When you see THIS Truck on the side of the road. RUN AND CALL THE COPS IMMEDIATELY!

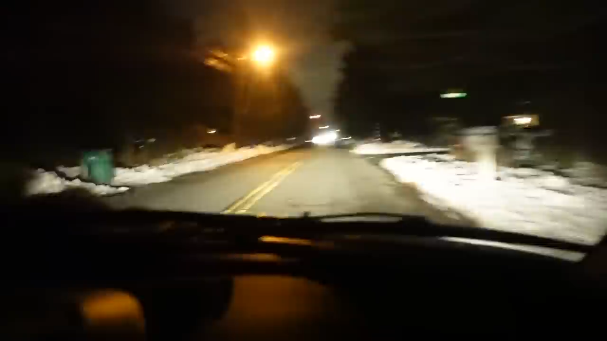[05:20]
Gonna make a right here, actually. Oh, no, no way, dude. A little trail.